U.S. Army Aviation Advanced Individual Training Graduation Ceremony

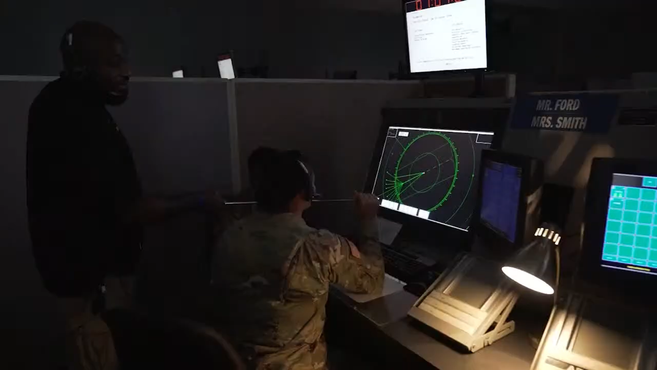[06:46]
the use and operation of radar and aircraft management systems,